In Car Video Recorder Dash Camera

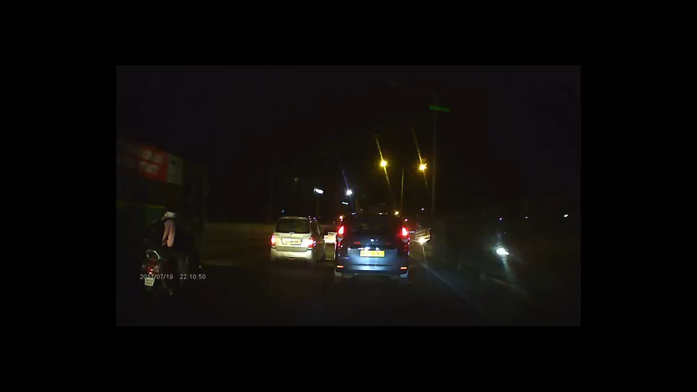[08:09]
So this thing costed about $30, which is about, say, 2,400 Indian rupees. And for the kind of traffic we have and the kind of accidents we have, you know, this is a really useful device.
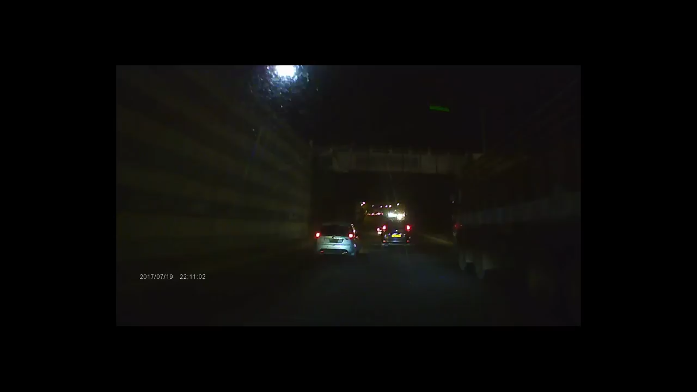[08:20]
It can actually record everything that's going on outside your windscreen. So pretty useful device if you're looking to stay safe on the roads, and I definitely recommend this. The camera itself is good, the unit is nice, it looks of high quality.